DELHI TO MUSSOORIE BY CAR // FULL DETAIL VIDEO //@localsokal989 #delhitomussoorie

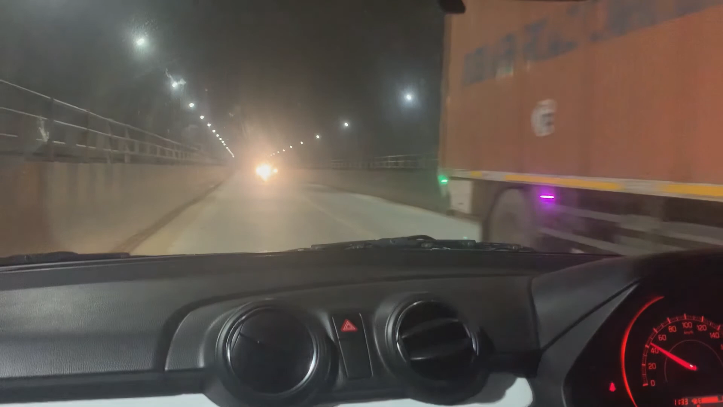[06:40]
जो अपना पैला इस तॉप महीं ले अभी तक मने लिया अभी तक हमने श्टॉप नहीं लिया और फ्रेंट्स मिलते हैं अपने पहले स्टॉप देरादून में तो जी उत्राखण में अब स्वागत किया है हमारा इन्हों ना
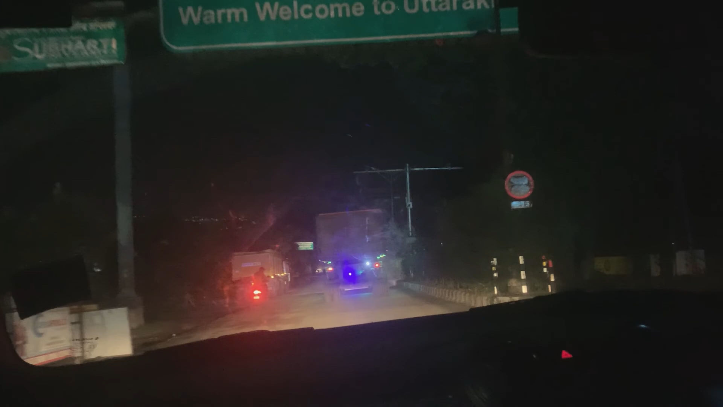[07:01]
वो सामने जो लाइट्स दिख रही है वो है देरादून
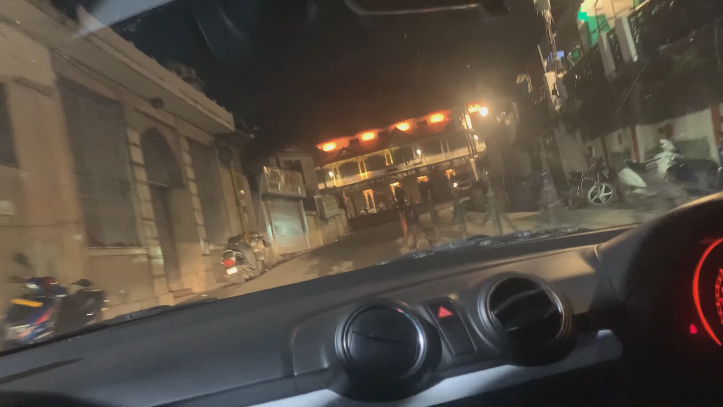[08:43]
कि देखो रात में देड़ वजे भी लोग यहां पर मोच